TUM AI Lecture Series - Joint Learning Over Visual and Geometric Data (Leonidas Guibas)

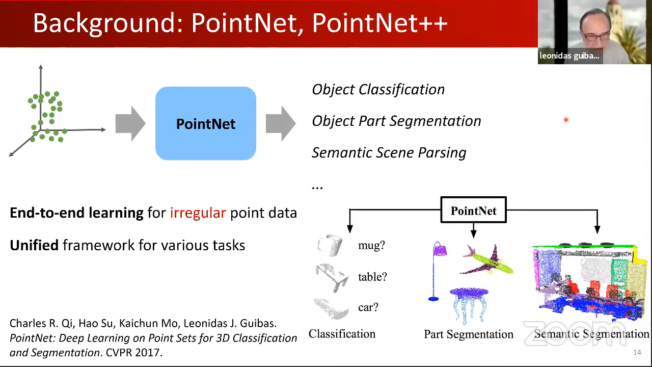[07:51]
So a lot of the convolutional architectures that depend on this regularity for weight sharing and other optimizations cannot be applied. Also, there's certain invariances that the model has to maintain because, again, the point cloud is a set of points.
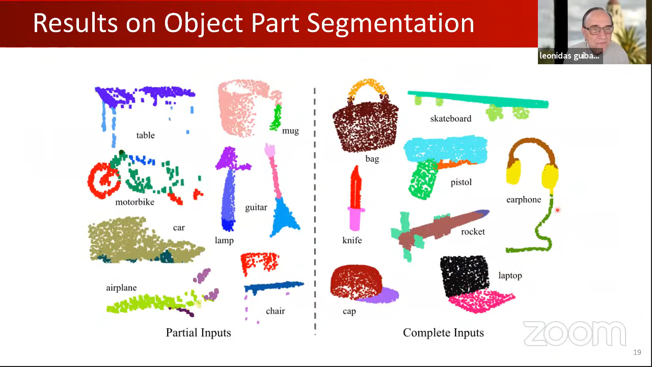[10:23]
But of course, not knowing your neighborhood is a serious issue. So we extended PointNet to PointNet++, which is a hierarchical version of PointNet.
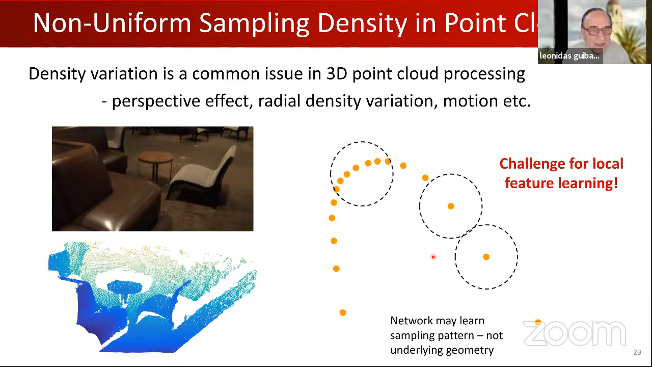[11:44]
And so there's a real danger that what the network learns is the sampling pattern and not the underlying geometry. Okay, that was my supersonic review. And let me go to my first vignette. I'll talk about voting schemes for object detection. This is joint learning by linking those who have information to exchange.
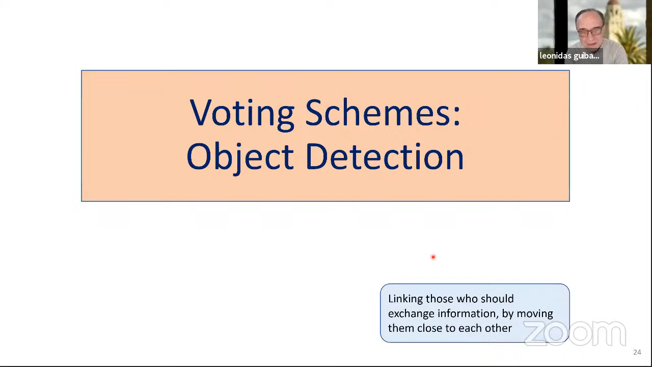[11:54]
And it does the linking by physically moving them close to each other. The problem here is a very classic one. I give you a point cloud of an environment, like this indoor scene, should be very familiar to all of you. And I want to do object detection.
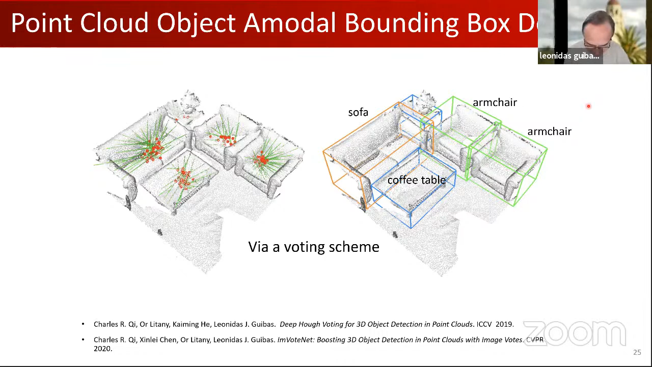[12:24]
So I want to find, say, your bounding boxes and semantic labels. And we approach this via a voting scheme, which really is an implementation of a very classic computer vision idea, the generalized half transform,
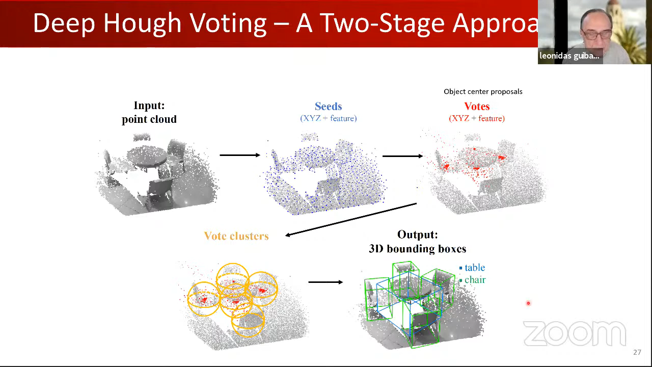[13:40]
So the way this is done technically is by having two point nets back to back.
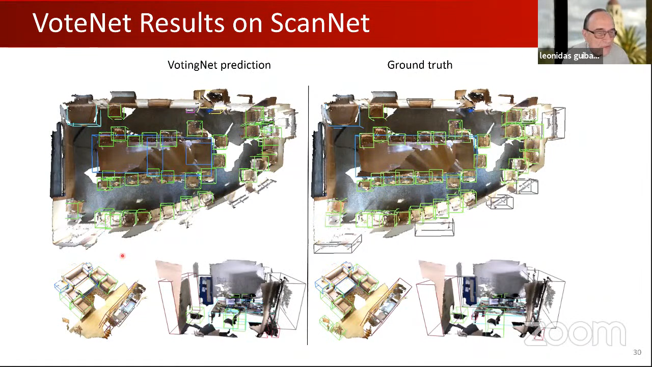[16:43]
there are lots of objects are very close to each other that you can see. I will not show so many tables with numbers in this talk. I just want to show this one because what was surprising to us is that VoteNet,
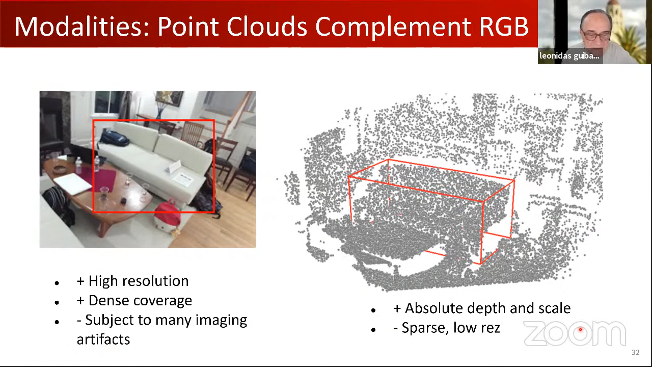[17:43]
So we found that the best way to combine the best attributes of images that give us high resolution, dense coverage, but of course are subject to many imaging artifacts with point clouds that give us absolute depth and scale, but are sparse and low-res, is to actually do also voting in 2D space, to do image votes. And not combine at the pixel level, at the point level, but combine at the vote level.
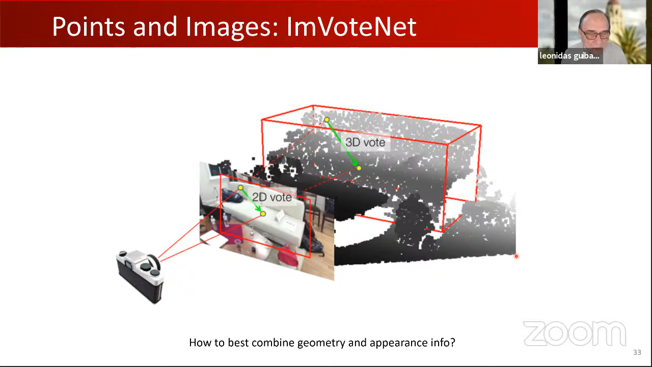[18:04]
And this is useful if you have situations where your maybe 3D data is very sparse, so you are just getting some slump key points because you don't have a real depth sensor.
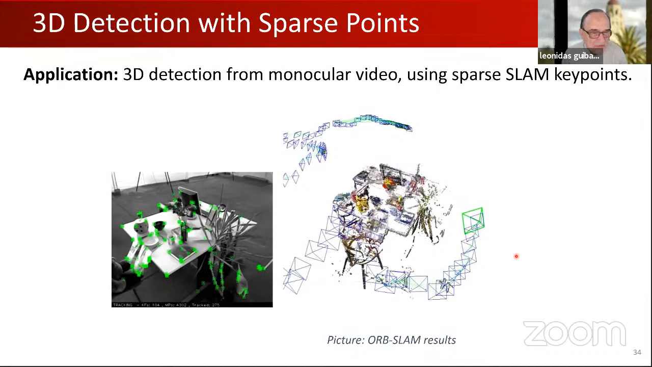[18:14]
And then the image information can become quite important. So in this follow-on work, the image botnet, there are essentially two different pipelines, one that does voting via 2D,
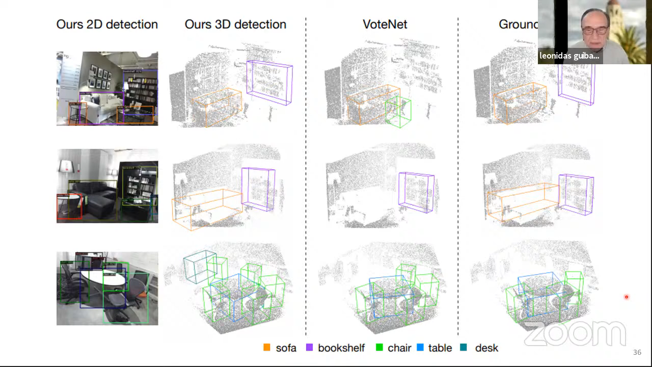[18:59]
But then when you add the image supervision, this really helps. I want to briefly mention a couple of follow-on works to this. This was in ICCB 2019. There was this follow-on work from Qing Huang, who was a student in my group, and a postdoc before. This is the notion that why vote just for the center of the bounding box? You could also imagine voting for the faces, for the centers of the faces or the centers of the edges.
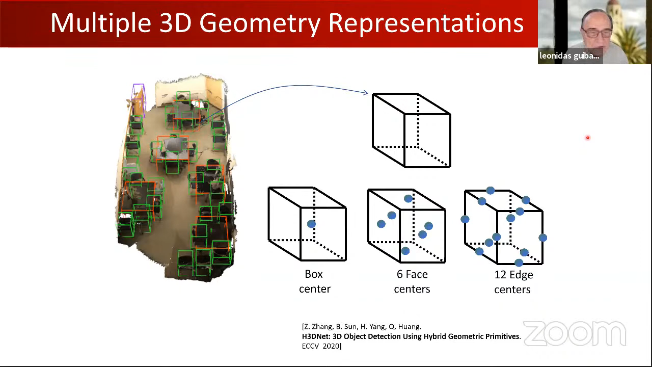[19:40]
And then once you have these independent votes, you can combine them in an optimization stage in the end. And this helps because depending on how you see the object, some of these representations can be easier to regress than others.